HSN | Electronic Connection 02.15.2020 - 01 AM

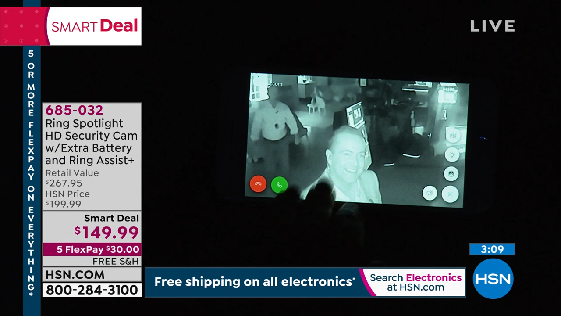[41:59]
at this I could not only see Bill is dancing or oh don't you dare oh my gosh or sneaking up behind you that was terrifying right guys okay so that was really scary but how cool that we could see